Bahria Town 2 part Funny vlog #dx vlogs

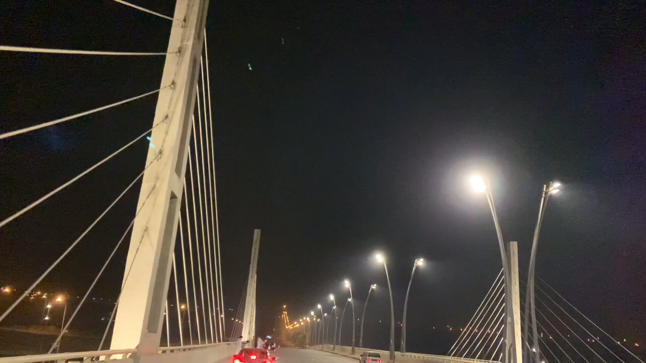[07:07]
तो भाई अभी आ गए हैं ये कौन सा ब्रिज है भाई इसका नाम क्या है अली फ्लाईओवर अली फ्लाईओवर